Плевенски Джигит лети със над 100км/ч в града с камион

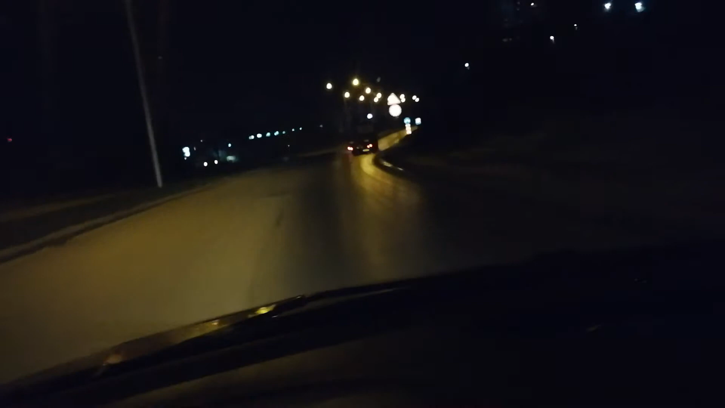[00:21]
Регистрационният му номер е EN1066EH. Това не е нормално каране.